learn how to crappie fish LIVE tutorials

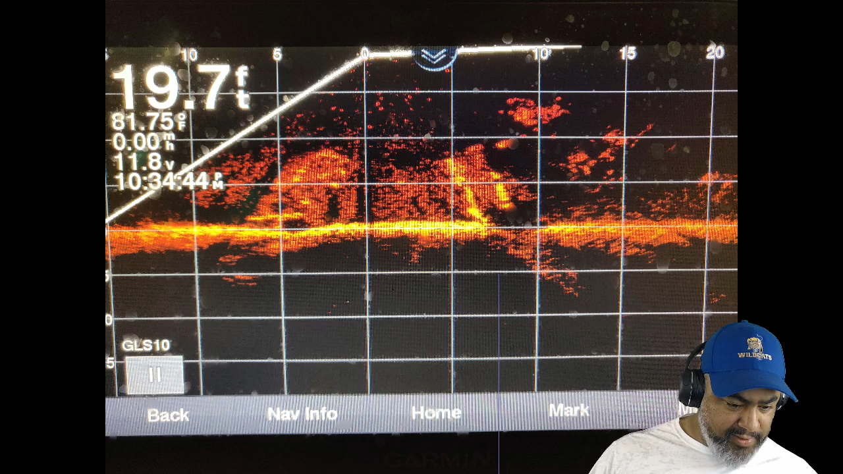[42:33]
On screen: depth 19.7 ft, water 81.75°F
My screen looking like that, I can see each individual fish, man. You know what I mean? Pastor Django, you're blessing these fishmen tonight. Man, stop. But, uh, that's how I normally keep my, um, my fish finder dialed in. I have it on the most basic settings, man. What I do to hone in on fish is I reduce my outside. All right, if you see, it goes from zero all the way to 20.
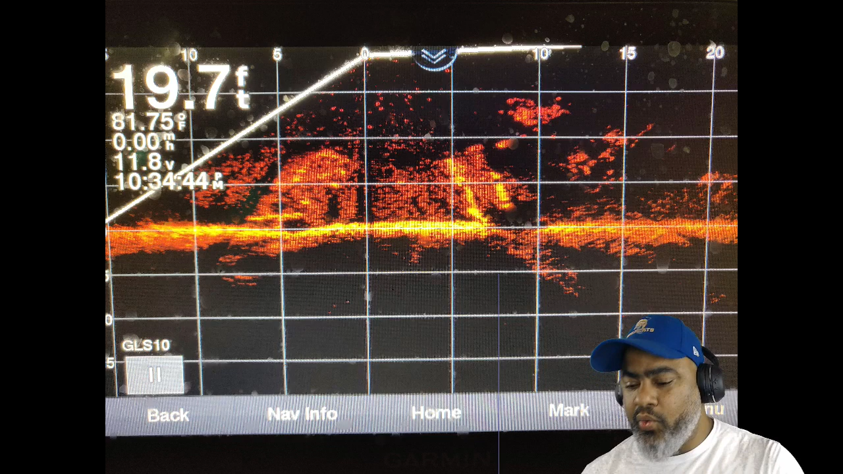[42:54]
On screen: depth 19.7 ft, water 81.75°F
If I want to see a better picture of my fish, I squeeze that picture up.
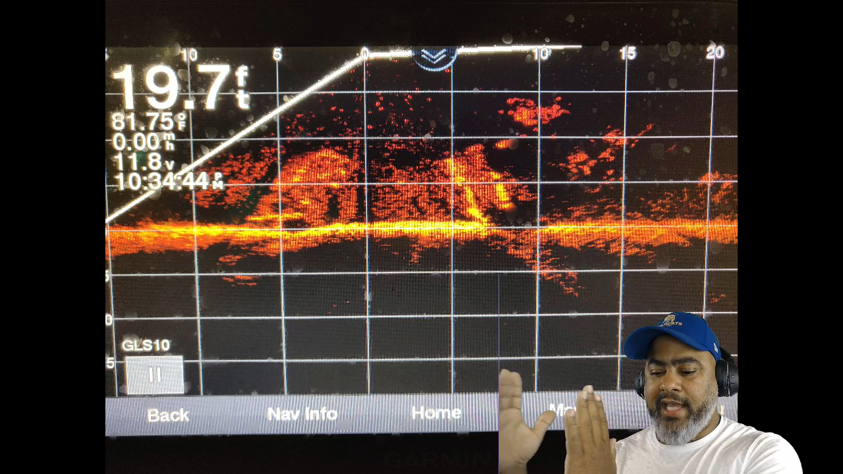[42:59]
On screen: depth 19.7 ft, water 81.75°F
I might make it 10 feet. That way, when I make it 10 feet, it actually enlarges the size of the fish.
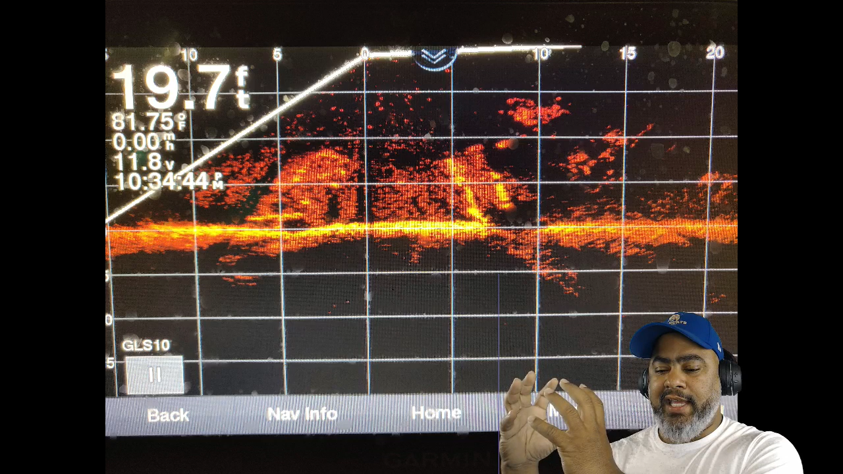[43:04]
On screen: depth 19.7 ft, water 81.75°F, speed 0.00 mph
It's almost like I'm zooming in. You know, when I'm dialed, when I got the fish dialed in, shoot, I might have the doggone thing dialed out to 30, 40 feet, you know, in front of me. That way, when the, um, trolling motor is moving me around, it's actually, I, if I, if I get off the fish, I can find them real easy.
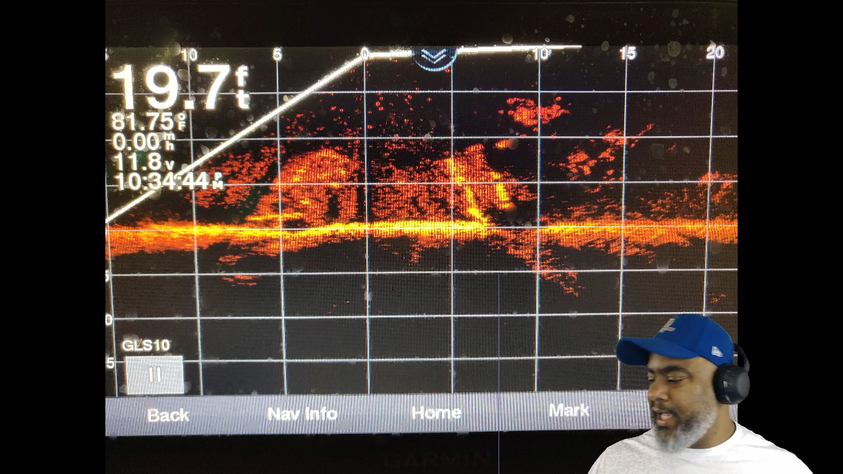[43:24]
On screen: depth 19.7 ft, water 81.75°F
All I got to do is turn that little, all right, turn that little, uh, handle on that thing. There they go. Now, move right back on them. He said, Jim Johnson's telling me, what's up? He said, fine tune. That's right, Sam. You got to fine tune that thing, man. But, summertime, if you see the structure like that, right, man? I'm fishing in the summer, man, because I'm fishing in that summer pattern, bro. Let me go back.
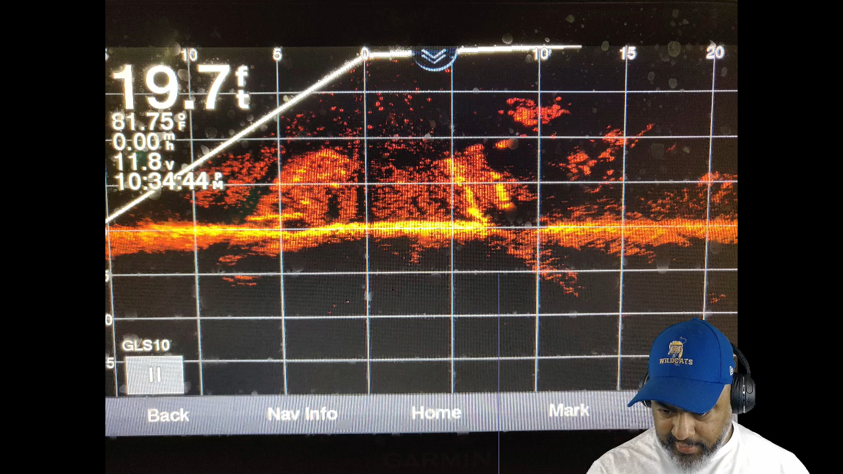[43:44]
On screen: depth 19.7 ft, water 81.75°F
Let me find something else for you guys, man, to show you guys what's, what's going on. All right.
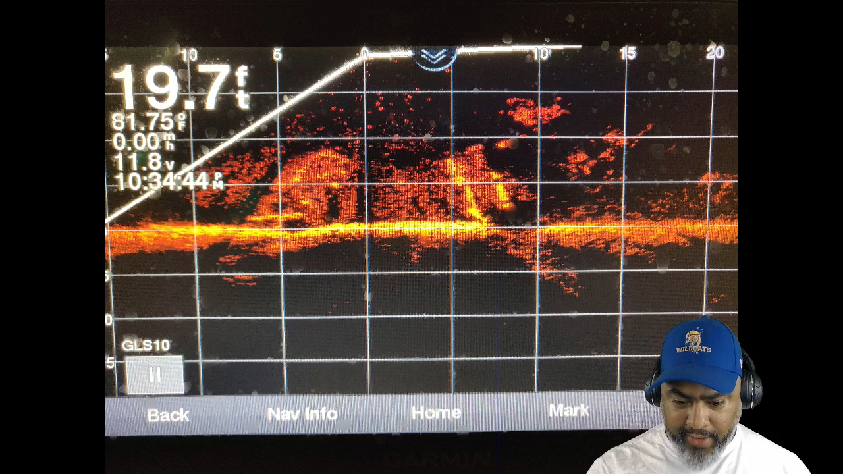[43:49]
On screen: depth 19.7 ft, water 81.75°F
Remember I was telling you guys about gain and people trying to, uh, fine tune it so much where they try to see every little detail? This is what happens, man, when you have your gain up too high, man.
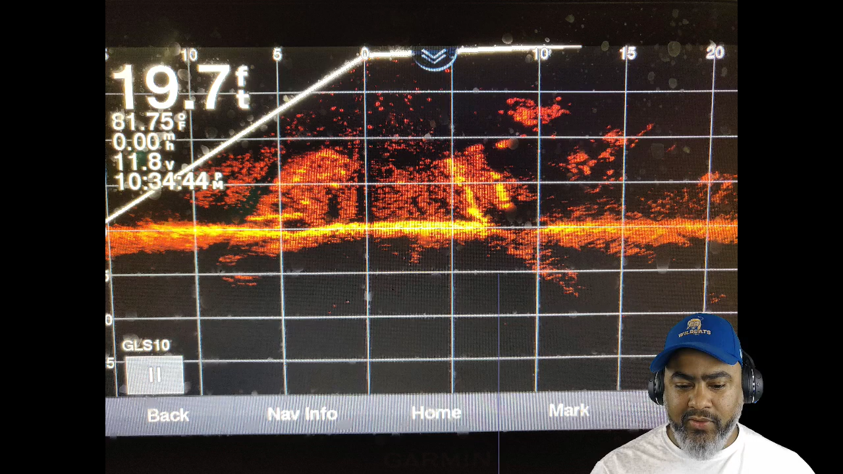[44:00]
On screen: depth 19.7 ft, water 81.75°F
You're trying to figure out what's going on. That's the picture you have to look at, man. Do that make any sense to anybody, man? Well, it makes sense to me because I can actually see the fish swimming on the screen. But, look at all that clutter, man. Straight out the box, man, is how you want to run your garments, man. Now, Hummerbirds and different things like that, you know, people like to play with the settings and stuff, man. But, I'm going to be honest with you, man. I try not to say nothing about this, man. I don't want to embarrass nobody.
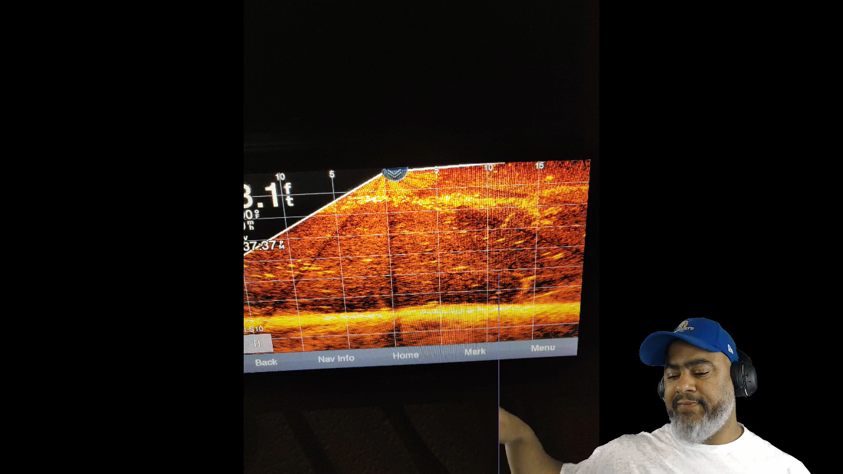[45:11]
Now, dude, that's going to pick up bait fish. It's going to pick up anything that's in that, in that, that's floating in that water, man. It's not going to give you an accurate reading or an accurate display or something that you need to read to try to get data, man.
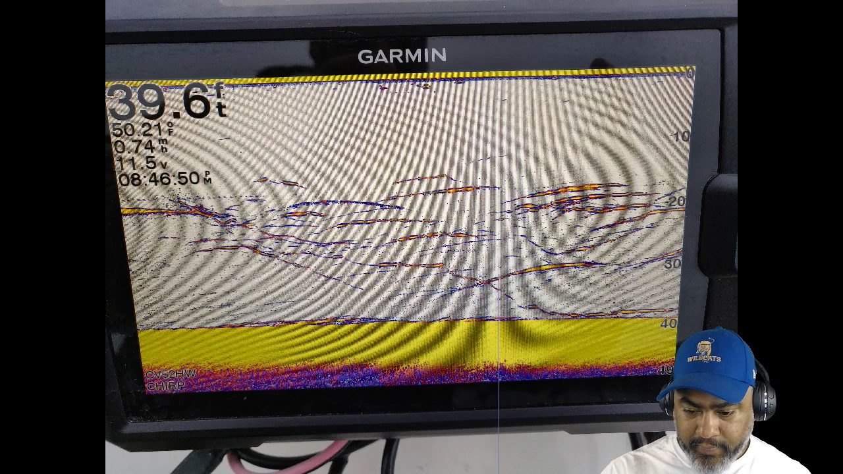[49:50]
On screen: depth 39.6 ft
And that's how, that's how I'm catching them, man. I'm catching these jokers in that thermocline on them drop-offs in the wintertime, bro. But this is what I want to show you guys, man, for that nighttime fishing gig, man. If you guys going out there and you see this right here, man, you might as well just leave the door open on your,
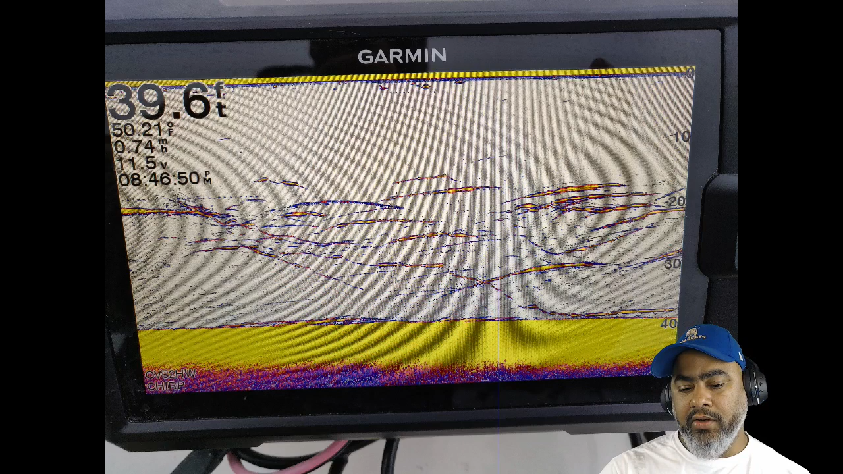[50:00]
On screen: depth 39.6 ft
uh, on your, uh, on your cooler, man, because you're going to load up. You're going to be like Mitch, Lope, uh, Young, Felsa, Mike, the rest of these guys, man. When y'all saw those kids and all them hogs, man, that's what them guys were fishing in right there, man. If you look at the very top, you see a big old yellow blob look like a, look like the sun coming through a cloud, man.